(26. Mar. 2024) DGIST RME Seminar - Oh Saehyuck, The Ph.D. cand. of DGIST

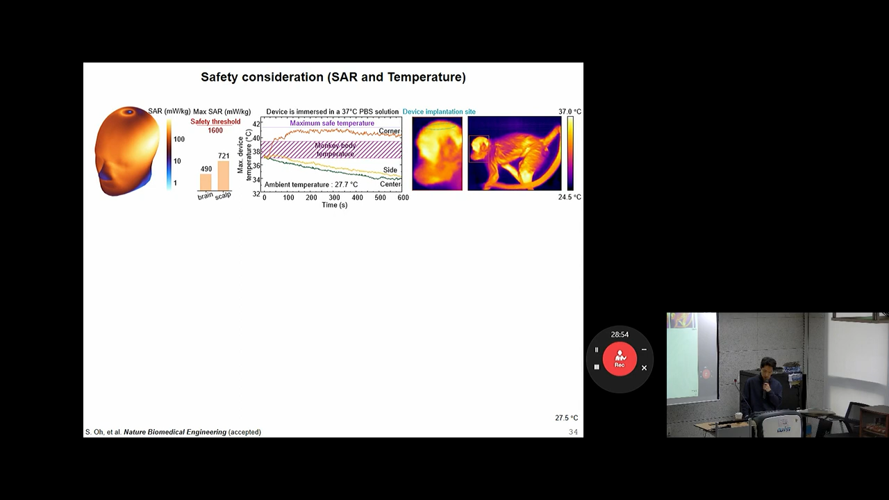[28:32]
On screen: scale top 37.0°C, scale bottom 24.5°C
그리고 이제 온도가 또 얼마나 증가하는지를 평가를 했습니다. 실제 매립되어 있는 환경에서는 37도 정도 온도가 될 거기 때문에 37도 PBS 솔루션의 디바이스를 담그고 이제 그 안테나의 센터 사이드 코너 위치에서 다 자기장이 세기가 다르기 때문에 이렇게 여러 군데에서 평가를 해봤습니다. 평가를 했을 때 역시나 코너 쪽에서는 자기장이 매우 강하기 때문에 온도가 좀 증가를 했지만 다행히 그 맥시멈 세이프 템프레처보다는 조금 낮은 정도로 잘 유지가 되어서 안전한 것이 확인이 되었습니다.
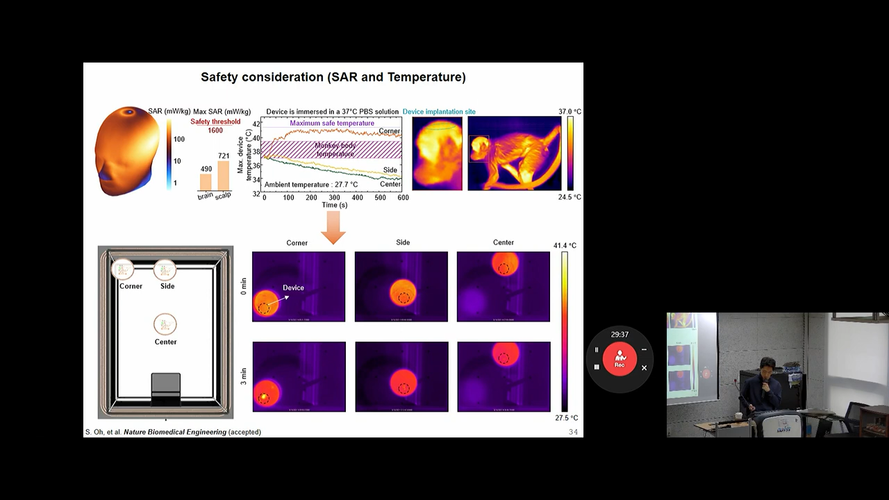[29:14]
그래서 오른쪽 사진에 보이시는 것처럼 실제 원숭이에 매립하고 저희가 열화상 카메라로 찍었을 때 머리 쪽 주변에서 열이 더 많이 난다든지 그런 것을 관찰하지는 못했습니다. 그래서 이제 배터리 없이 어떻게 하면 안정적인 무선 전력을 공급할까에 대한 질문의